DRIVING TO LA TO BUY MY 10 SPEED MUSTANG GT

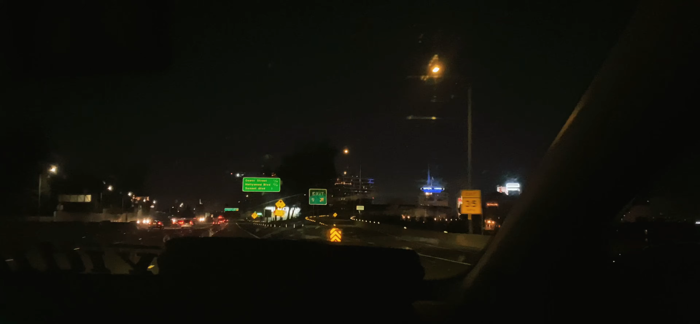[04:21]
Sorry, it's so bumpy, this freeway is ass, but coilovers. Just made it. Getting into LA right now. We're about a half hour from the hotel. So it's Capitol Records and shit. It's crazy.
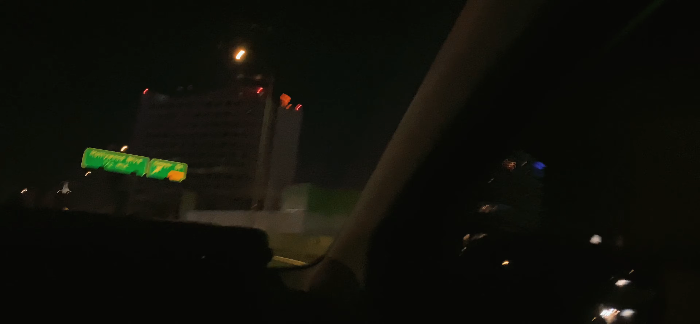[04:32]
But yeah, we just made it, so Jesus. It's fucking Whee! Anyway. Hey, you're still putting in work. It's 10:30.
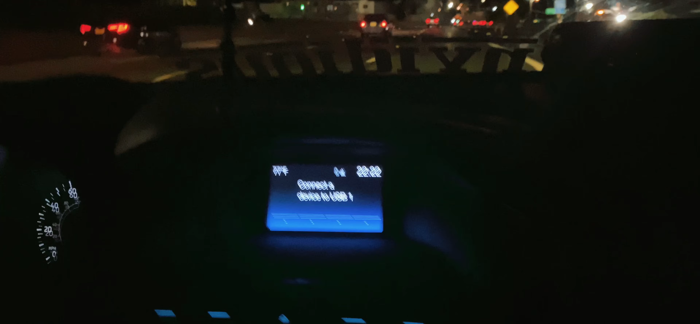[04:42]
We're about to get there, so should be all settled in and stuff by 11. Gonna get some rest. Get up in the morning, get over to the dealership, get some info from them, get to the bank, and then go from there. But yeah, we'll check in with you guys when we get to the hotel.